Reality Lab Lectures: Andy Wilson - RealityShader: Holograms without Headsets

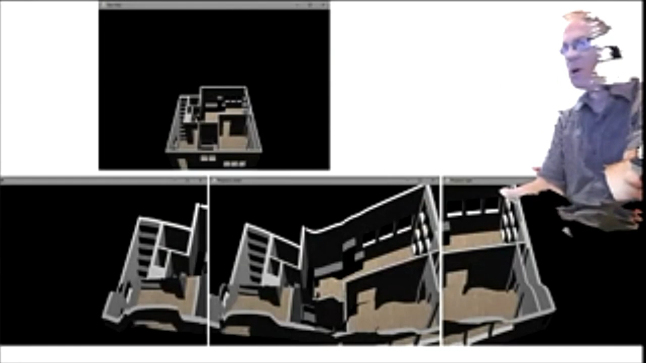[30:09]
all this kind of crazy distortion, and, you know, this is approximately, if you look in the center one, down the middle of the line is approximately where the corner of the room lies.
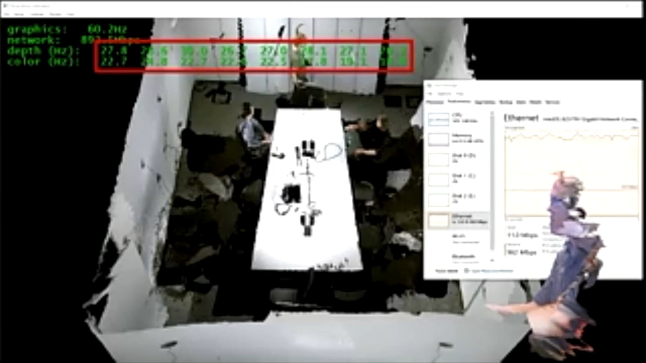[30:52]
Like you can't control the viewpoint. Um, I control the viewpoint. And, you know, if you really want to deliver on this whole, um, promise of 3d video, you need to be able to ship that around. And so this is, um, in this video, I I'm demonstrating a codec that's, it's a lossless codec, right? So the, the actual savings are not that, that tremendous, but it also demonstrates the kind of sensing that you can get, uh, when you instrument, uh, let's say a conference room at Microsoft. And, um, here we have, um, eight cameras, uh, stitched together using the calibration that I just, uh, demonstrated.
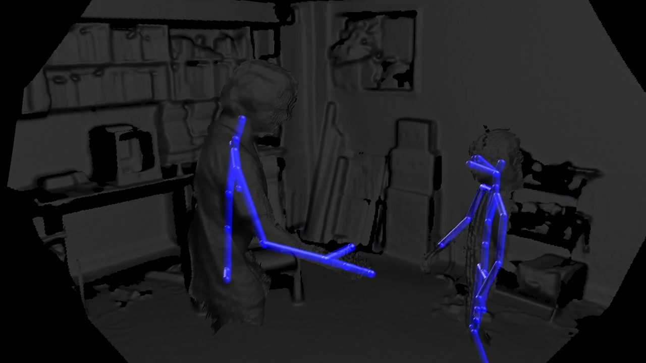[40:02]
Detect shaking hands. This is my son. Not very happy to be doing this, this video, but.
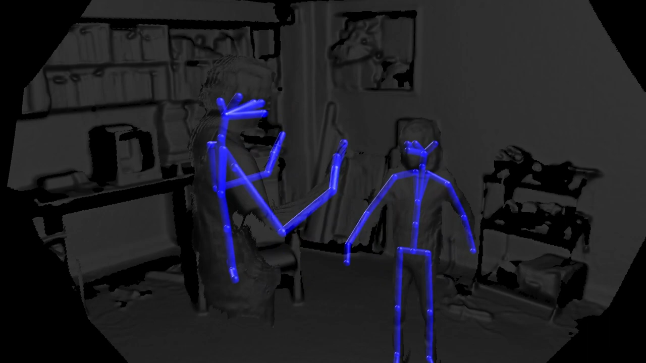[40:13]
Multiple cameras can cover a larger area.
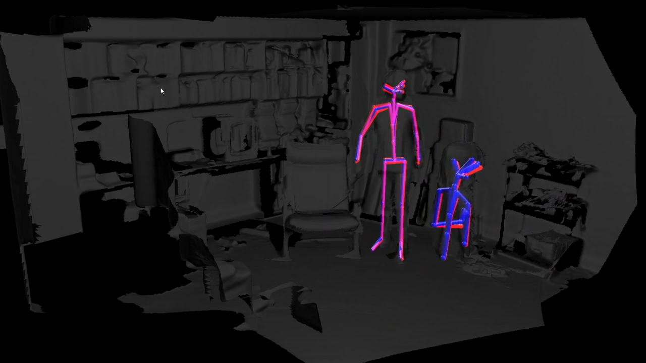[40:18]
Here we show two cameras and merge body tracking results in blue.
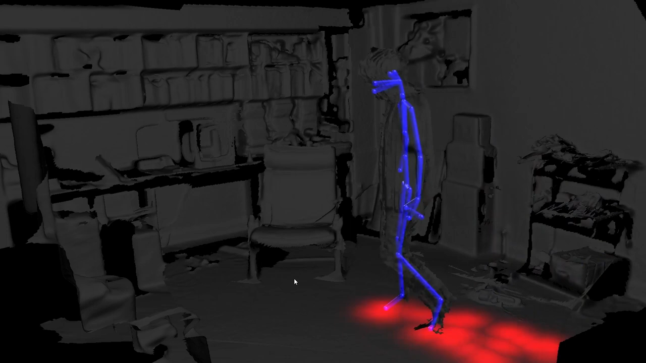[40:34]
We can also detect when people touch their physical environment and possibly transmit the virus.
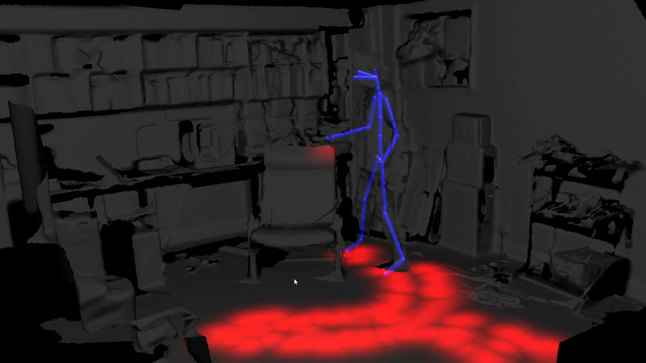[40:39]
The detection of probable touching of inanimate objects in the environment, which, when accumulated over time, suggests the presence of fomites,